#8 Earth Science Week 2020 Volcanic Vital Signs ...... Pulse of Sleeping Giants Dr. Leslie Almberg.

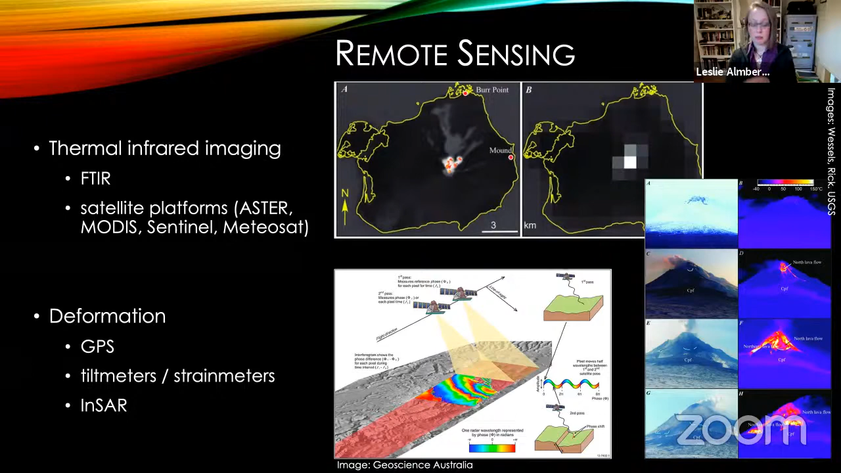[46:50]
But you can see that, again, using multiple satellites, we essentially get like a stereographic image that shows how what the difference is from one time to the next, to show how much the ground is moving up or down. With gas monitoring, as I said, this is like taking a blood sample, flying,